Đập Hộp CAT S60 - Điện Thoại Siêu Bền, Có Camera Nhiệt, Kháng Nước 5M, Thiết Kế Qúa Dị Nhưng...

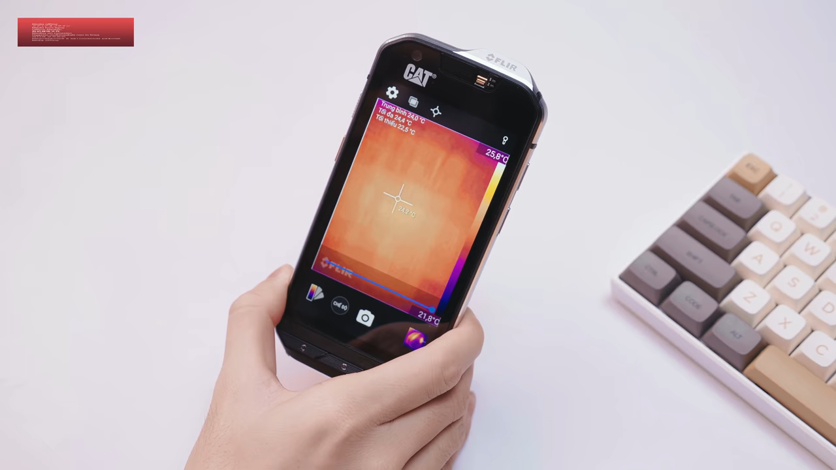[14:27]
On screen: scale top 25.8°C
mình đo nhiệt độ test máy Đó Thì mình sẽ dùng nó để test
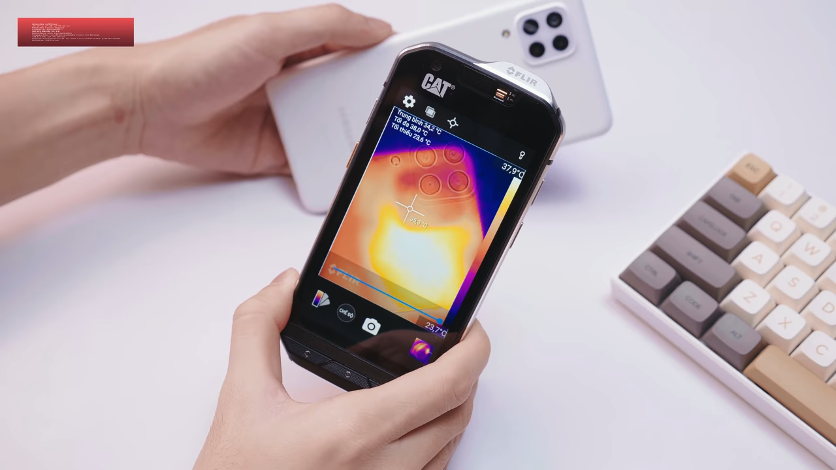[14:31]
mặt sau điện thoại Coi là nóng được bao nhiêu độ C Rồi cái nhiệt độ của những sản phẩm công nghệ Mà mình review Xem là nó nóng được bao nhiêu độ C Các bạn thấy không như con này là mình đang test con Galaxy M22 này Con này
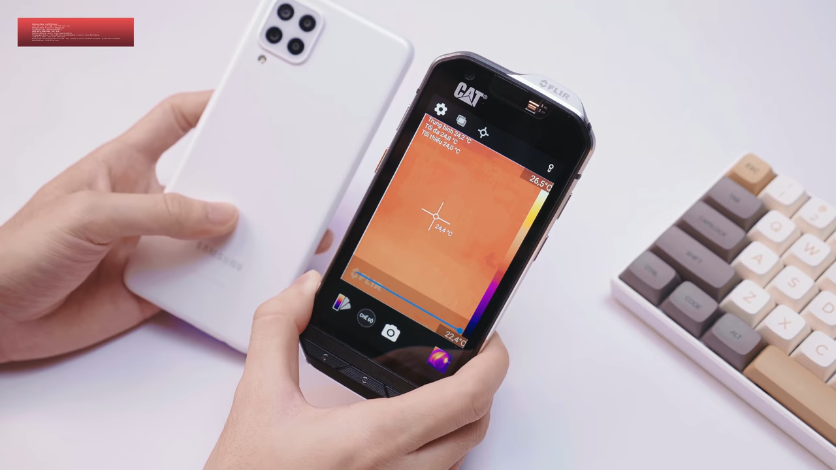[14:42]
On screen: scale top 26.5°C, scale bottom 22.4°C
thì chơi game cực kỳ mát Mình thấy rằng là nó chỉ nóng lên tối đa Ở cái mức tầm là 40 và 44 độ C Nếu như các bạn ở trong cái môi trường nhiệt độ ngoài trời Còn nếu ở máy lạnh thì không bao giờ nó quá 40 độ C luôn Đó Có thể kiểm tra được thân nhiệt này
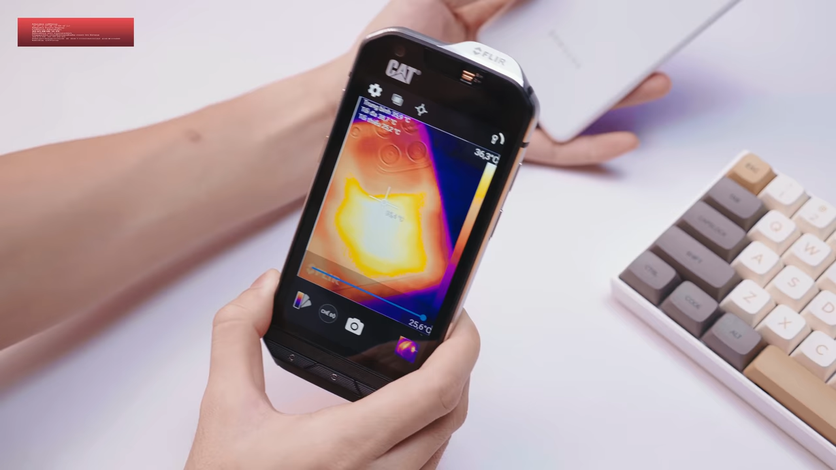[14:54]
On screen: scale top 36.3°C
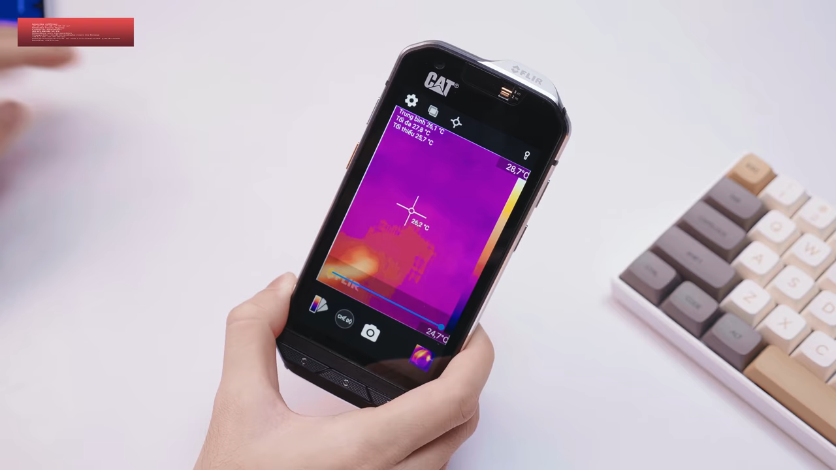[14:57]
On screen: scale top 28.7°C, scale bottom 24.7°C
Cực kỳ hay luôn các bạn ạ Nó Và cat S60 ấy Thì nó sẽ có đầy đủ tiếng Việt Nên các bạn thấy không Có cái phần là nhiệt độ trung bình này Nhiệt độ tối đa Nhiệt độ tối thiểu Và chúng ta có thể kiểm tra được thân nhiệt luôn
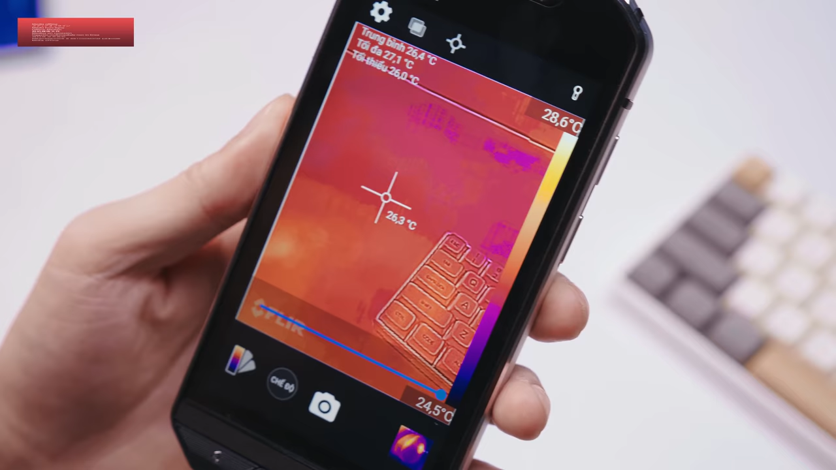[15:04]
On screen: spot 26.3°C, scale top 28.6°C, scale bottom 24.5°C
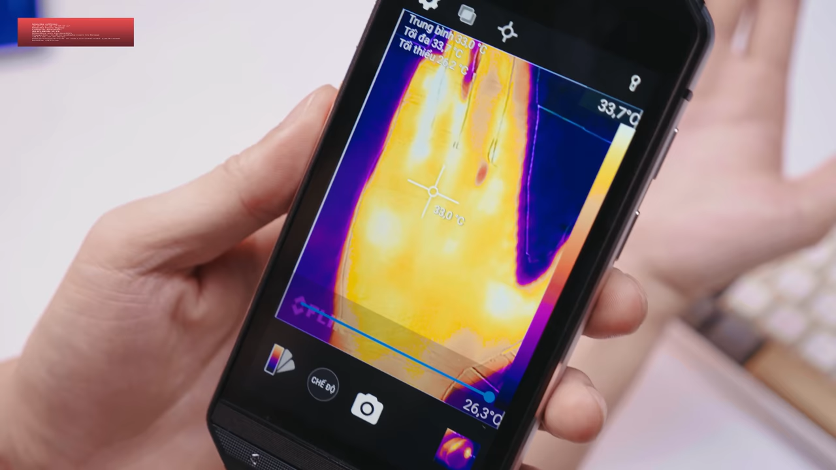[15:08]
On screen: scale bottom 26.3°C
Uầy Các bạn thấy không Đây chính là thứ Tạo nên giá trị của con cat S60 này Chứ không
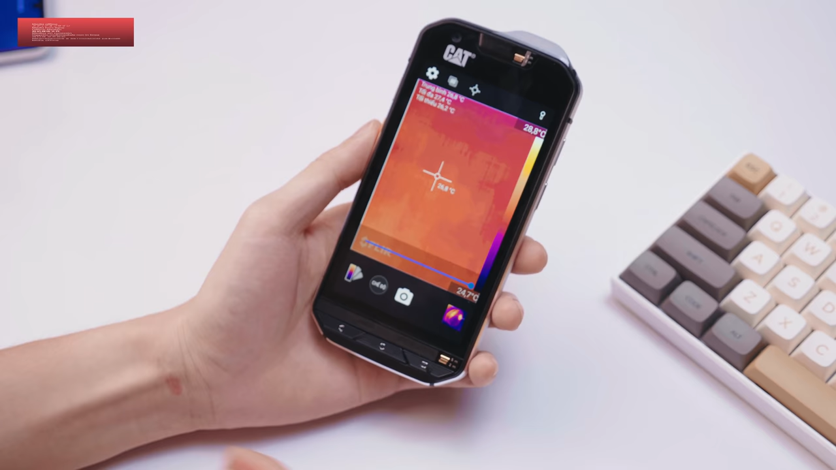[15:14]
On screen: scale bottom 24.7°C
phải bất cứ thứ nào khác Nên là nếu bạn nào mà đã lựa chọn con này Thì chắc chắn là 100% là vì cái cảm biến của view Ok Nhưng mà cái cảm biến này thì chỉ dùng được camera sau thôi nha Tại vì cân bản là camera của nó là cảm biến nhiệt ở phía trên Chứ